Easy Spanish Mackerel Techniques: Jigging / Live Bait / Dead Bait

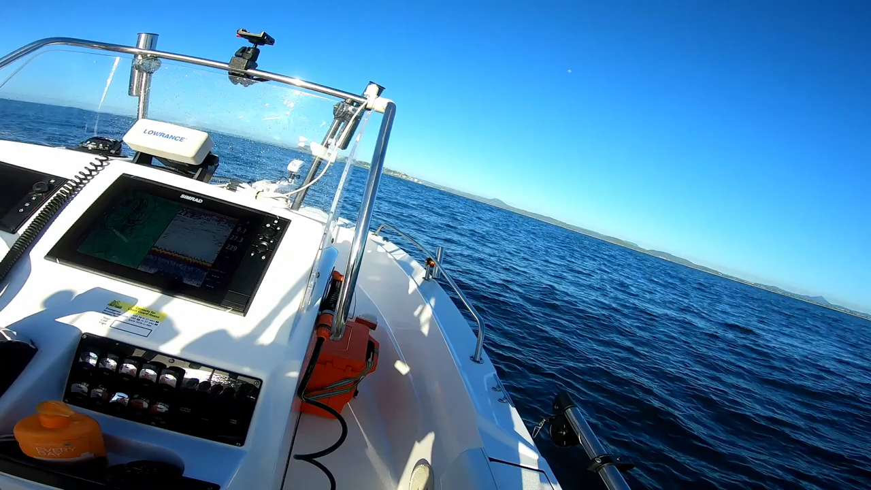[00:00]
that's a school of spanish or spotties coming through under the boat now
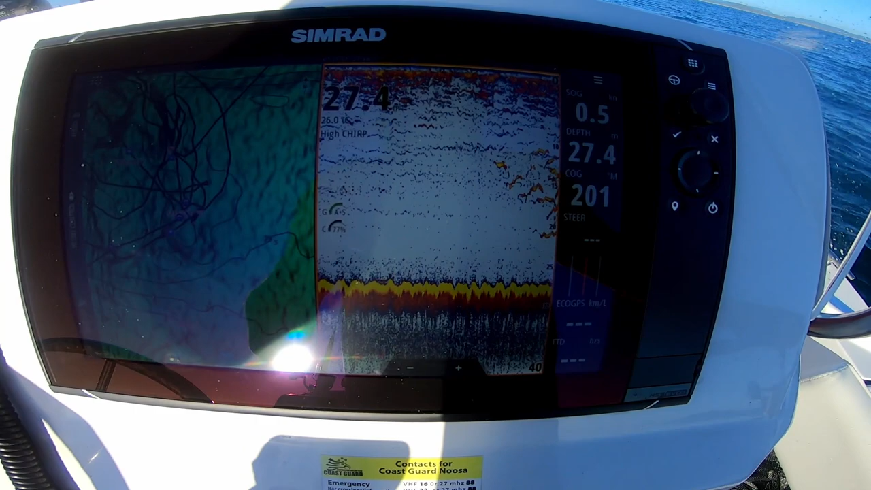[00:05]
i'm just going to drop a jig down and see if i can hook one of these guys up
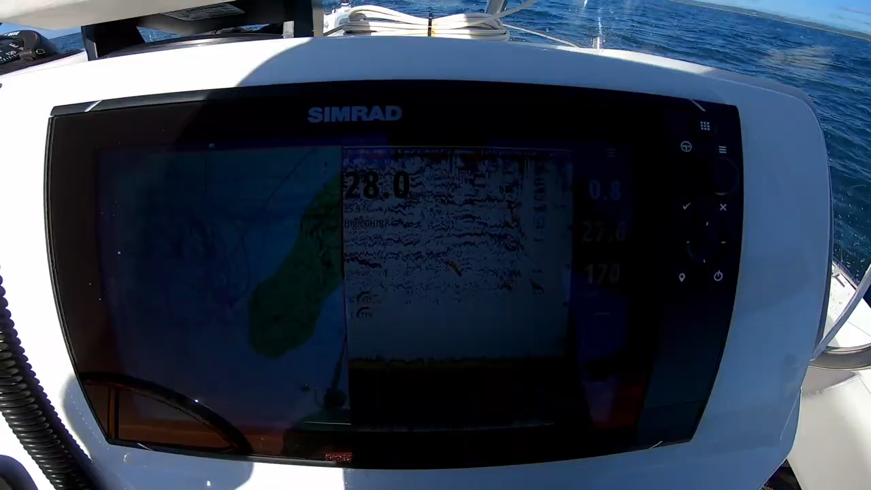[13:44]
once again you can see fish coming through from 10 to 20 meters through the sounder
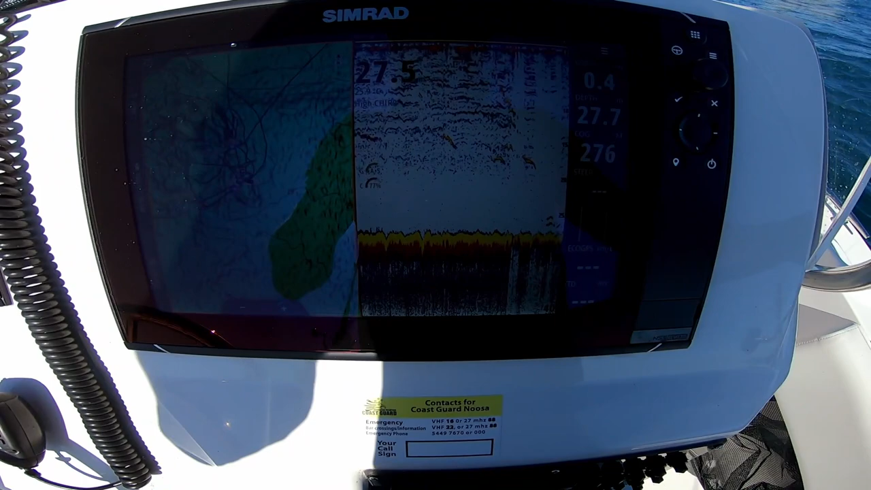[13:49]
and i'm throwing a jig out and got a livey out the back as well